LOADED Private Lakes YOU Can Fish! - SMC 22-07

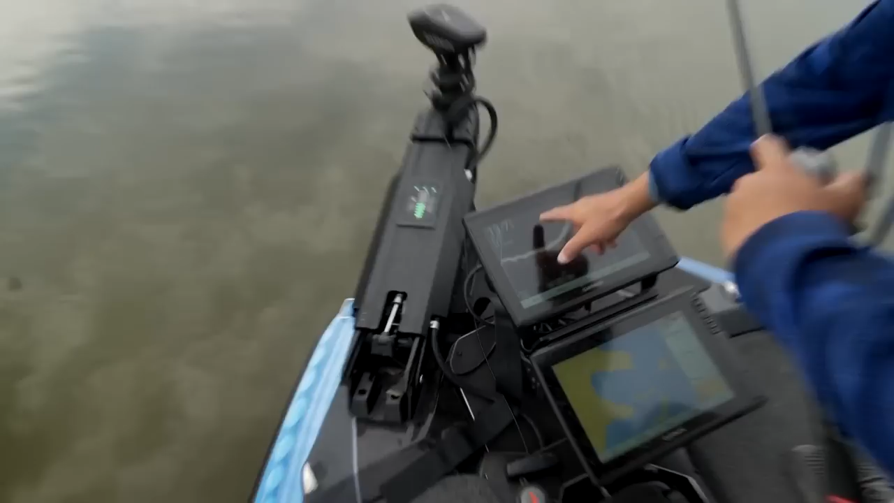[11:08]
They're right there off that point. See them suspended right there? Come on, get it, dude. He's looking at it.
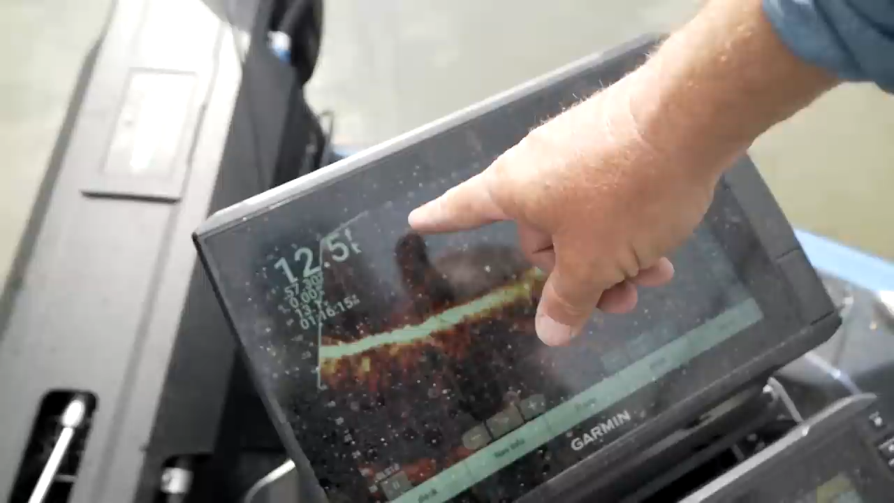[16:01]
Bait right here, watch this. See the bait? It's all bait. There's fish.
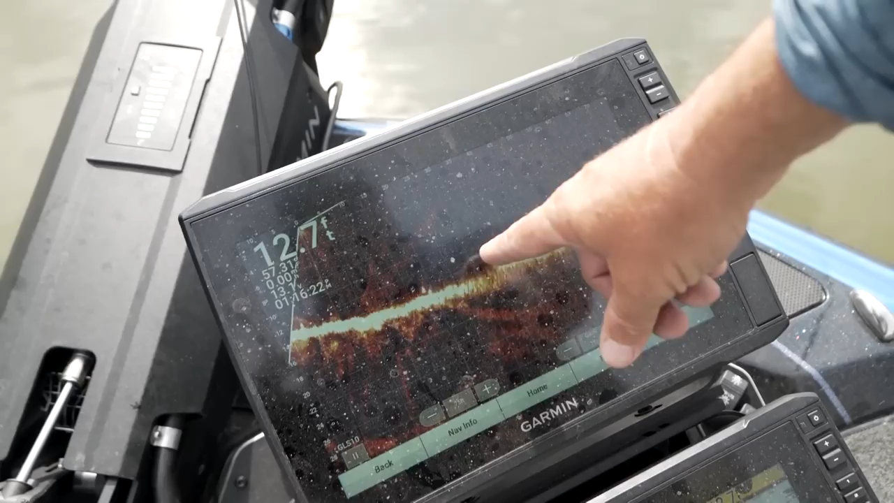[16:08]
On screen: depth 12.7 ft
Look at that. Big weight. Oh!